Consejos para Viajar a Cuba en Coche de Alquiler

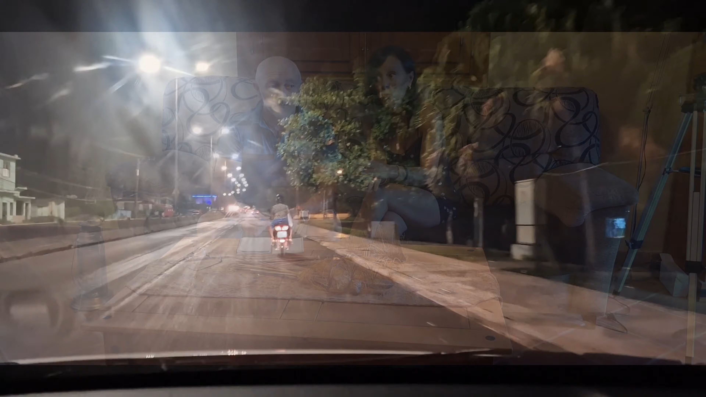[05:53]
No porque sea inseguro. No, no porque sea inseguro, sino porque... porque no hay mucha visibilidad. Tienes que ir muy, muy, muy... No hay tampoco rayas de límite en la calzada, no.